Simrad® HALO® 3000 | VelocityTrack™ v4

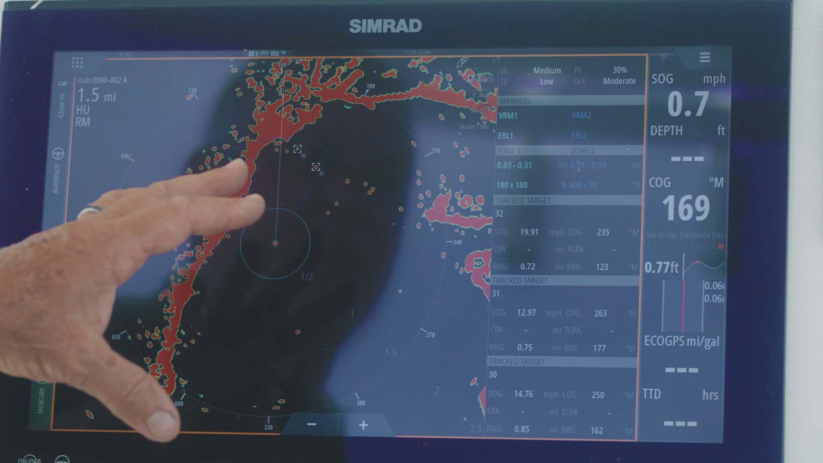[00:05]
now we have another feature in the halo 3000 it's called velocity track
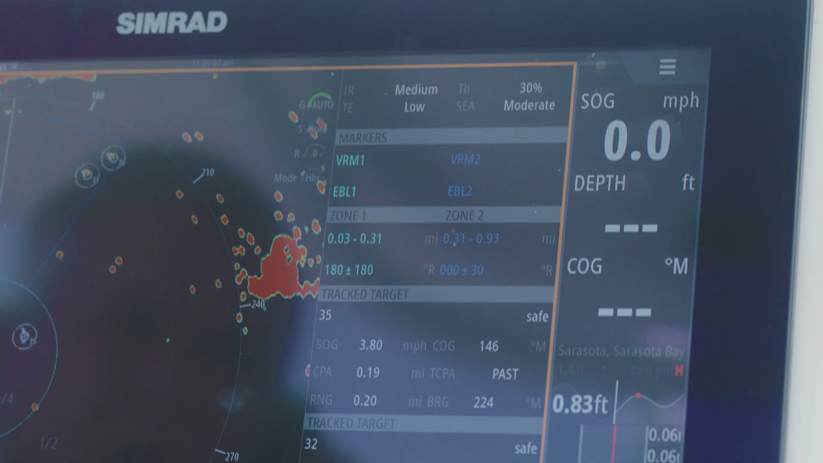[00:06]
to get to your velocity track hit your menu key hit
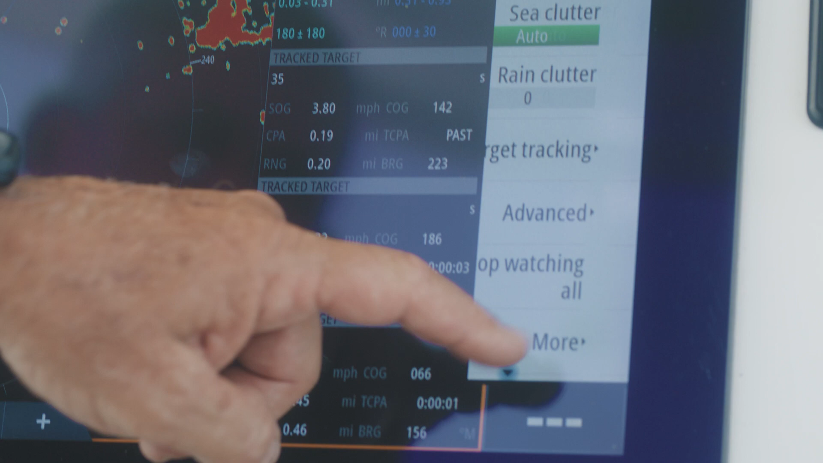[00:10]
more go to the velocity track and hit normal what
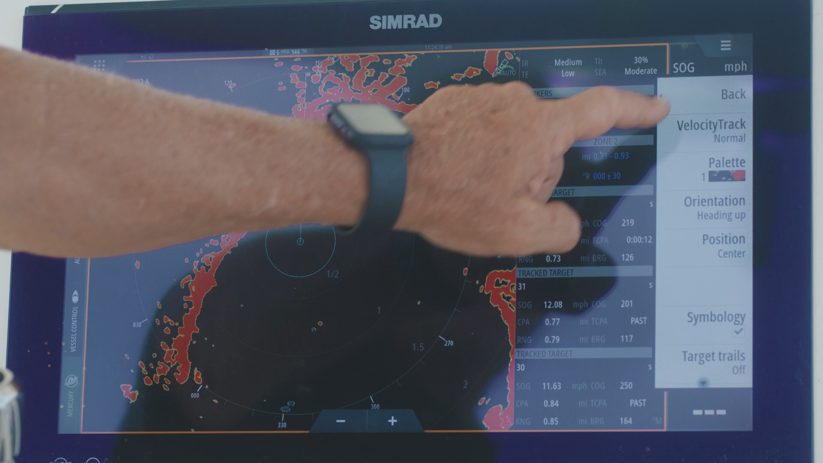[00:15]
velocity track gives you is now it changes the screen and you have
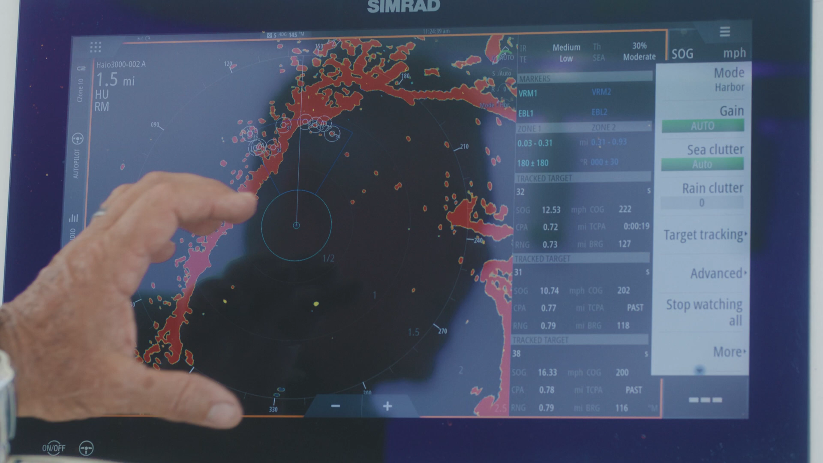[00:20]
three indicators you'll have a yellow a blue and red this yellow
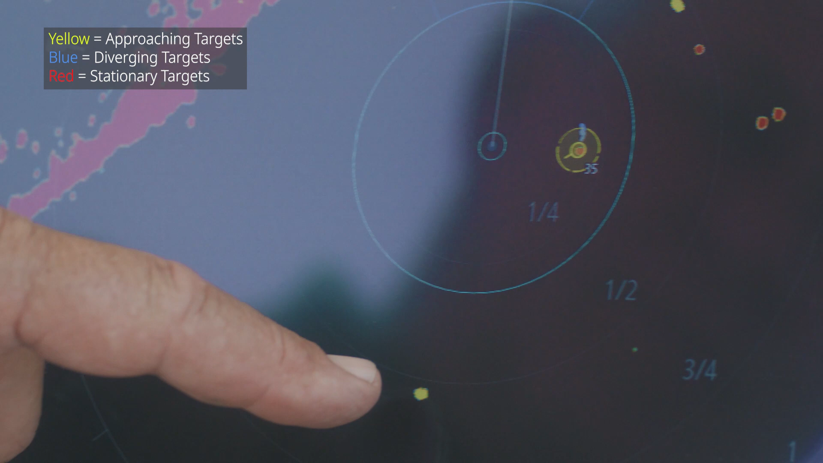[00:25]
is a caution this
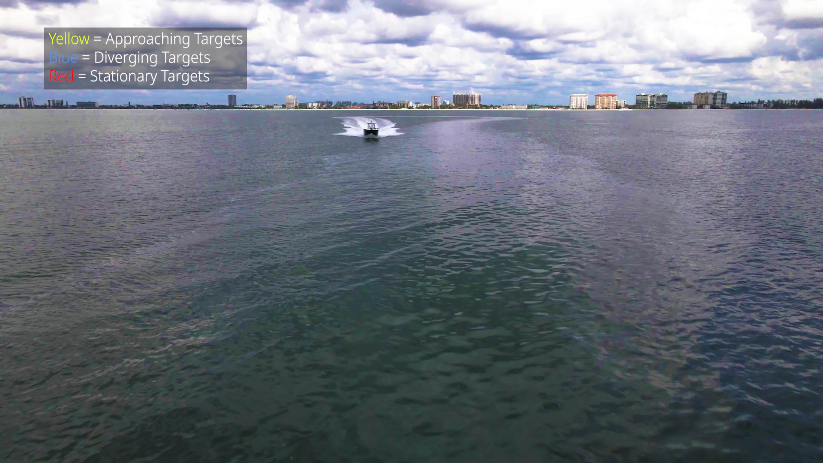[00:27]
is a vessel that is heading in our central direction once
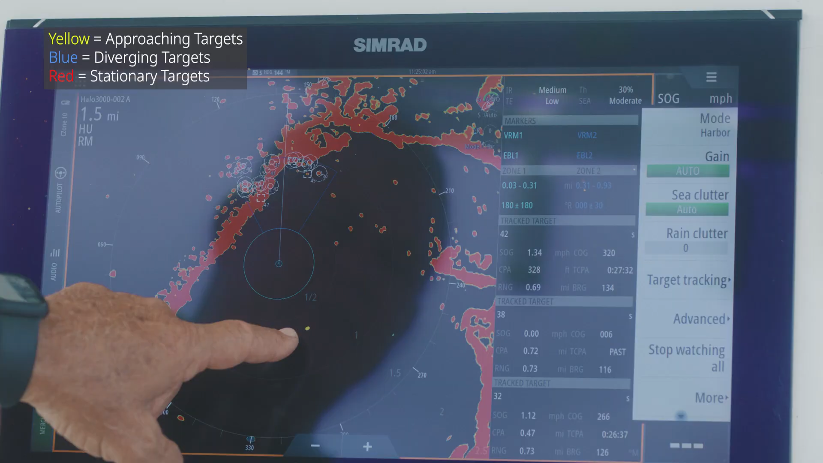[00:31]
that vessel clears it will then change to a blue mode and
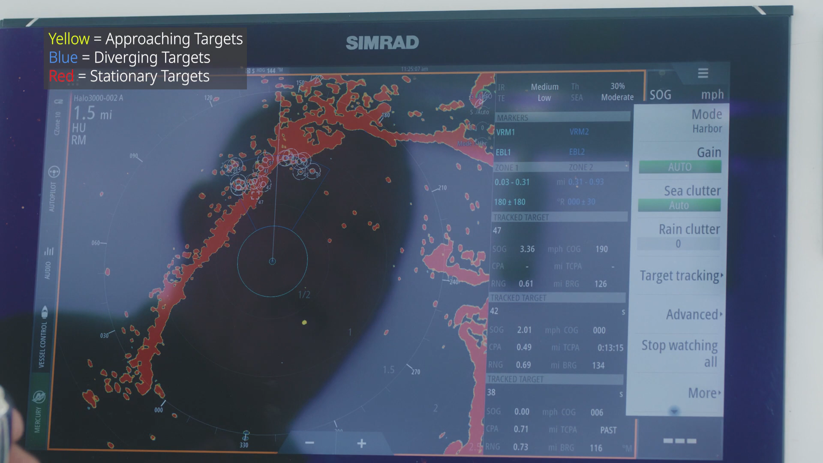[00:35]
allows us to safely know that that vessel is nowhere in danger to our vessel
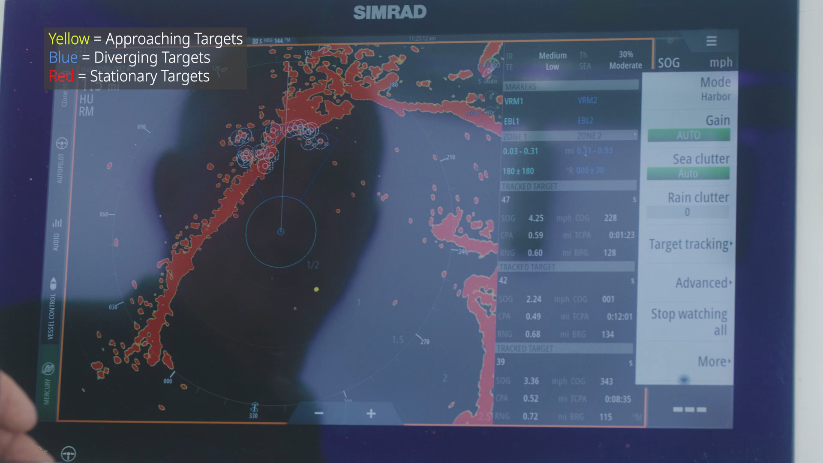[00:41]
as you can tell the rest of the items as I showed you before were
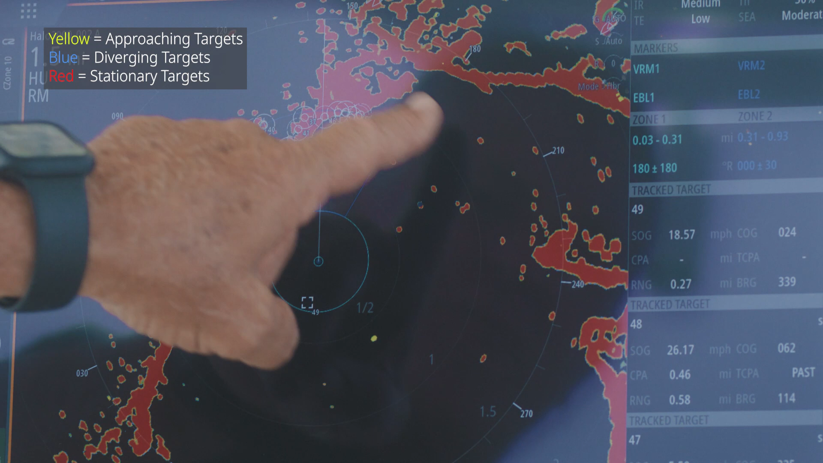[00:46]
fixed items we have a blue mark here which is a vessel going away from me and it turns
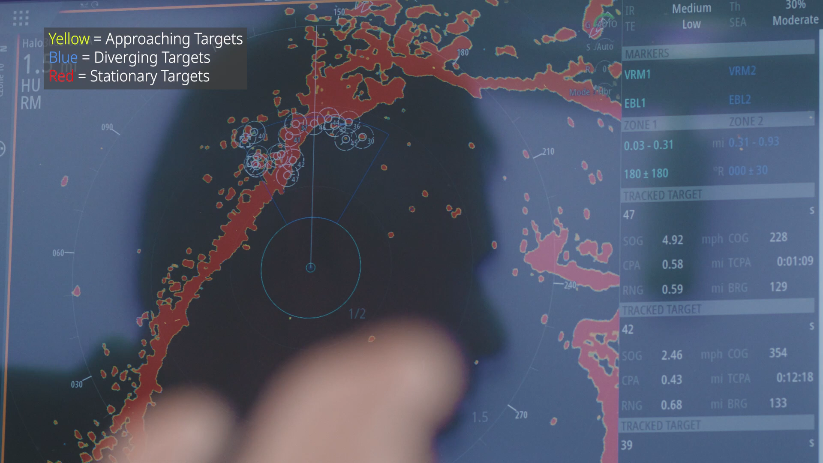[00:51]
blue at that point so this vessel will slowly change itself it will go from
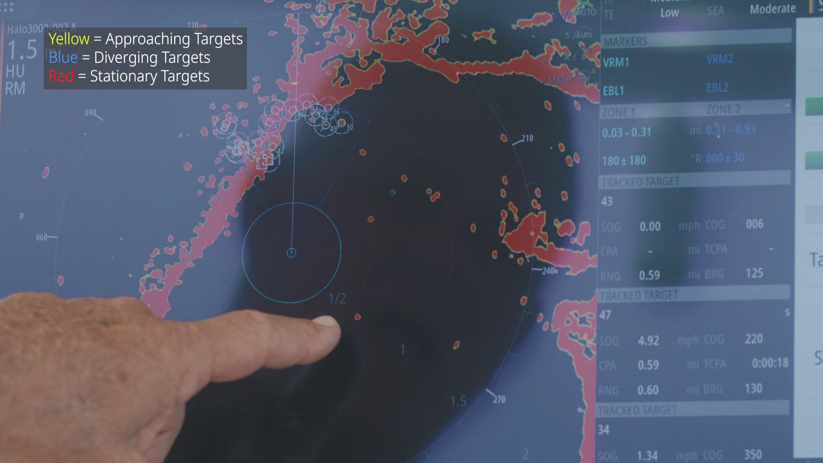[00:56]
yellow to red then it will change itself to blue as it passes within our region